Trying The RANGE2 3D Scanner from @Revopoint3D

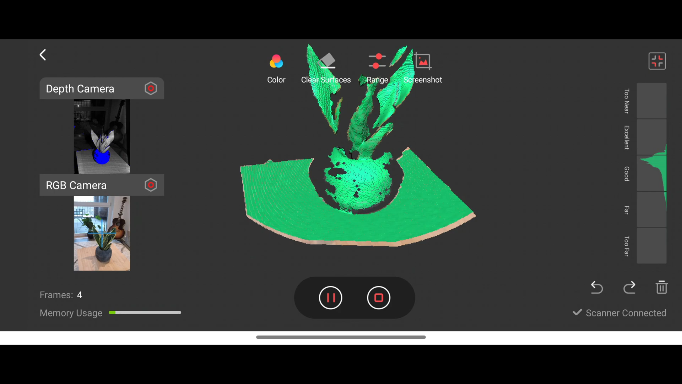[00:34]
As you can see here this is what the interface looks like and similar to photo scanning you simply just orbit around the object and leave the scanner running until you feel like you've captured the entire object. Once it finishes it shows you a point cloud of the object and
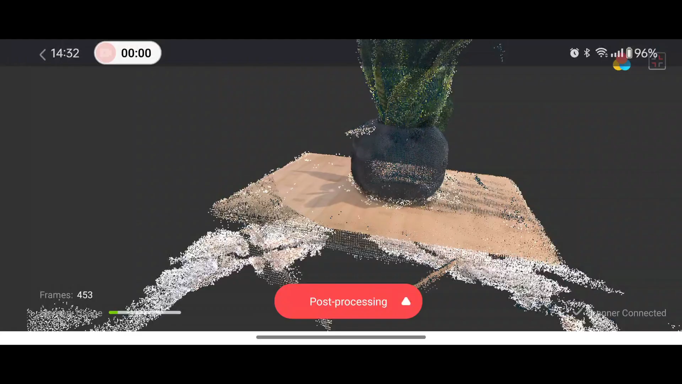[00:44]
you can pan
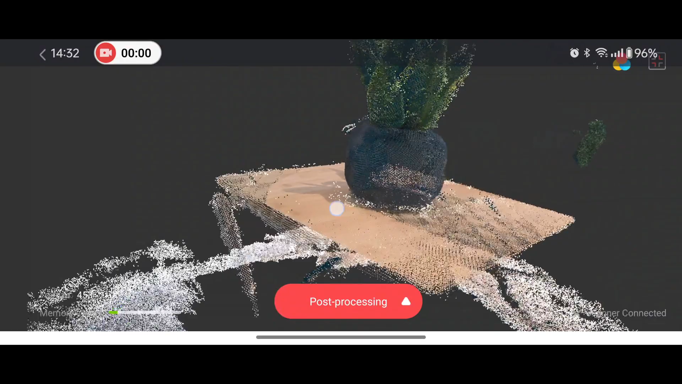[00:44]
around it on your phone and get a pretty good idea of how it's worked and then you can either do the post-processing on your
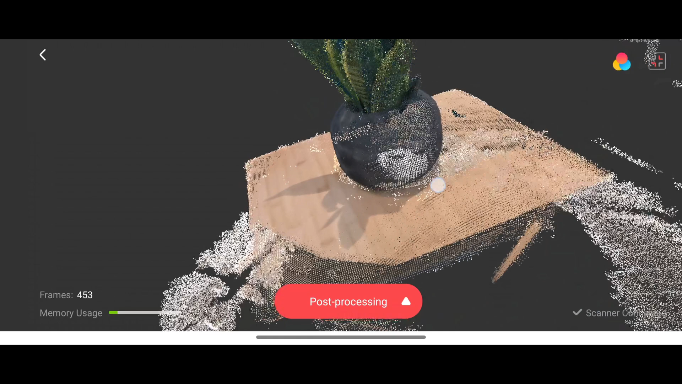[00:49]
phone or you can share it to a computer and do a much more advanced version of the processing.
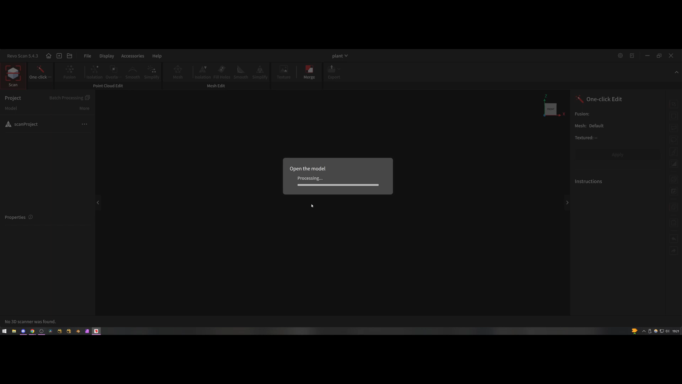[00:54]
Once in the software you can do things like isolating any floating geometry, removing overlapping vertices,
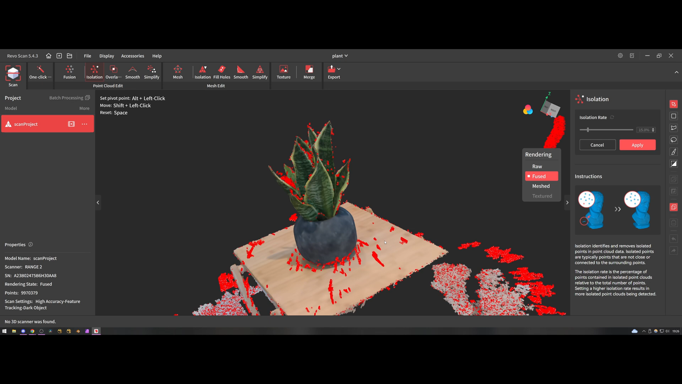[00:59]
all the kind of things you would expect to have to do to process a 3D scan and then from here you can finalize the
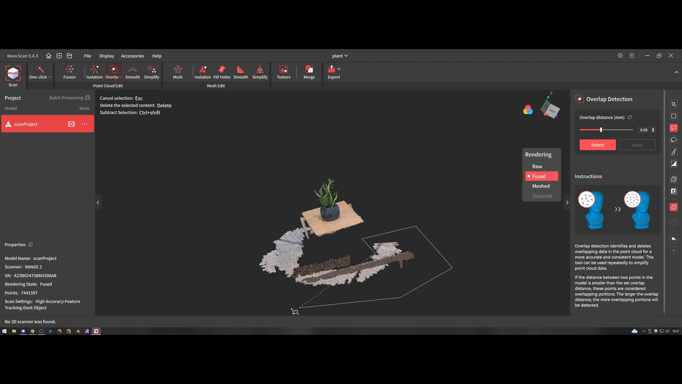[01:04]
mesh quality and bake out the textures for use in a software like Blender which is my 3D software of choice.
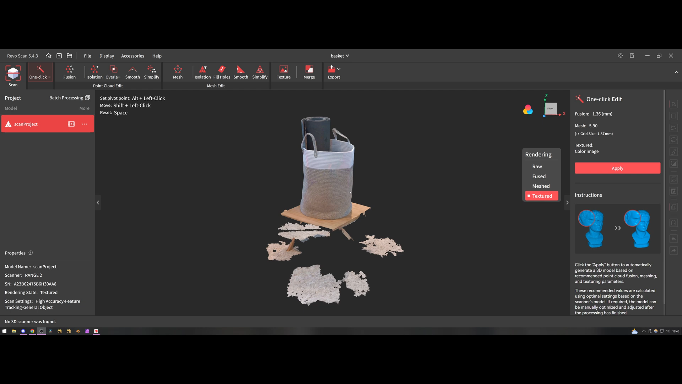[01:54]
I thought it might struggle on the handles because they're quite thin but it did a fantastic job on them and the rest of the model as well.
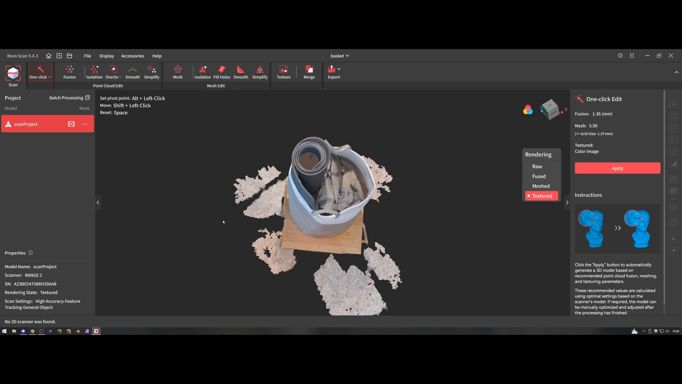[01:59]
Once again I shared it to my computer and brought it into RevoScan but this time instead of doing the step-by-step detailed processing
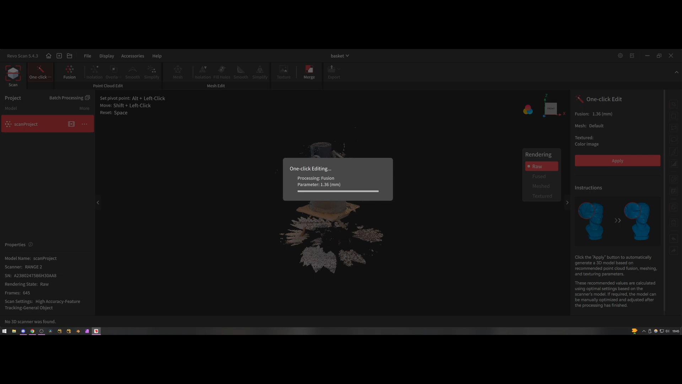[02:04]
I just used the one-click solution and let the software do the rest.